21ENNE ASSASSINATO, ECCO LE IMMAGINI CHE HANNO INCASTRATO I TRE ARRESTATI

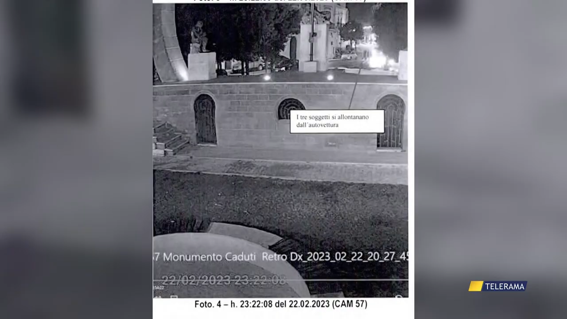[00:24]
Ed eccoli i frame delle telecamere di videosorveglianza che hanno consentito di ricostruire le tappe dell'esecuzione e risalire quali presunti responsabili
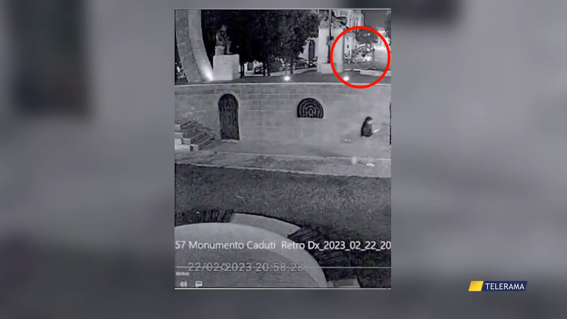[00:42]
E il 22 febbraio, alle 20.58 le telecamere di piazza Vittorio Emanuele a Manduria immortalano l'arrivo di Natale Naser in compagnia di due amiche a bordo di una 500. Alle 23.21 all'auto della vittima si avvicinano due giovani uomini.
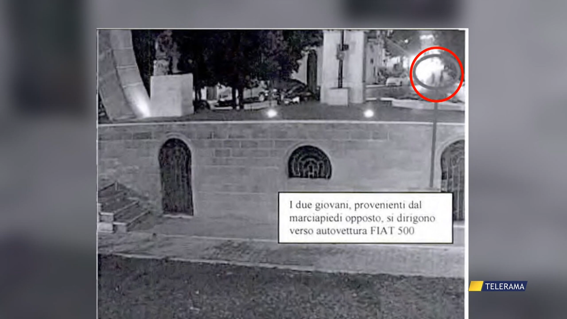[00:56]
Sono gli stessi immortalati pochi minuti prima nella vicina via Nettuno,
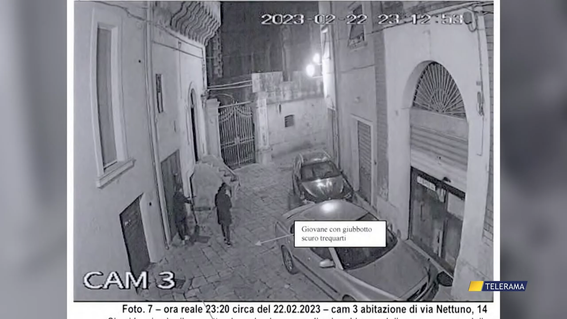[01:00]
che avevano raggiunto a bordo di un monopattino.
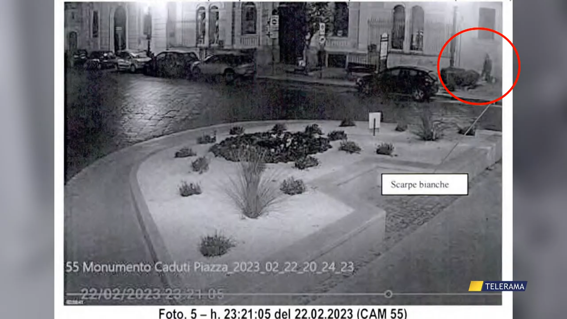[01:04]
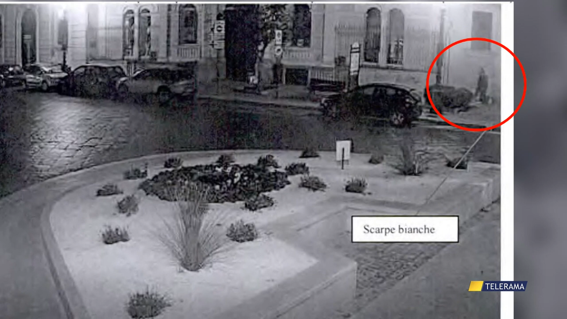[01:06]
La vittima e i due accompagnatori, identificati poi in Vincenzo D'Amicis e Domenico Doria, raggiungono il bar nel quale Natale Naser sarà coltellato per la prima volta.
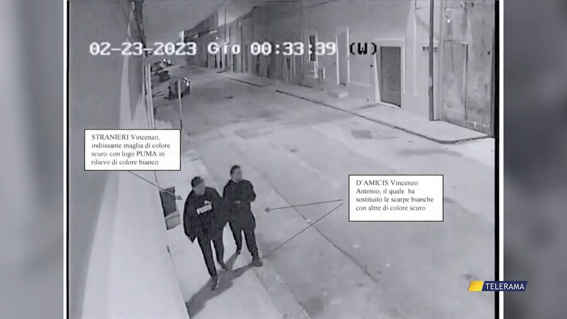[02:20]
Le altre immagini cruciali sono quelle che hanno immortalato il ventenne d'amicis in compagnia del nonno Vincenzo Stranieri,
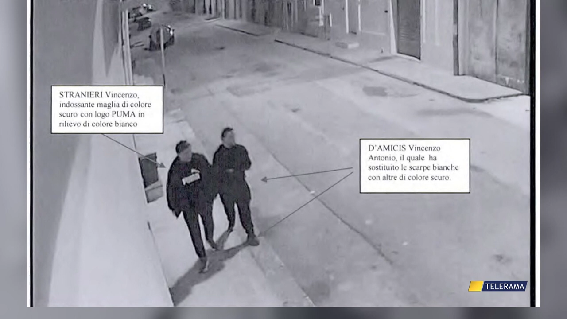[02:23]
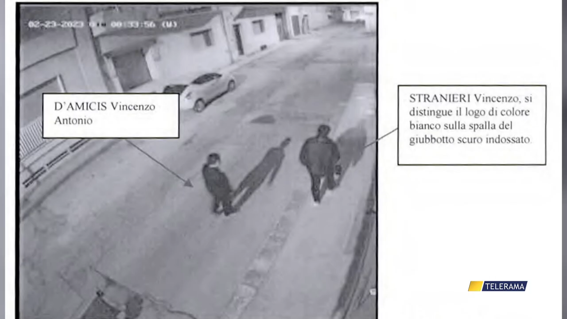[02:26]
quando intorno a luna, a piedi, avrebbero raggiunto la 500 della vittima e, intercettati, costretto a suon di minacce,
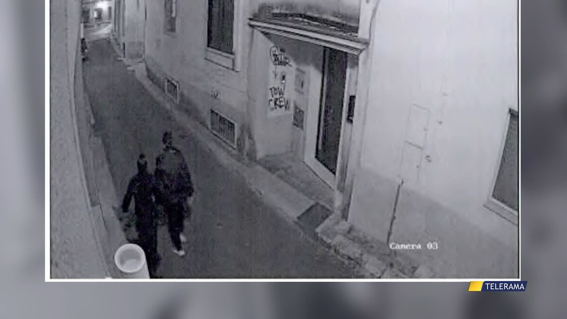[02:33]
le due amiche di Natale a scendere dall'auto, portata via da nonno e nipote, insieme al cellulare del ventunenne assassinato poco prima.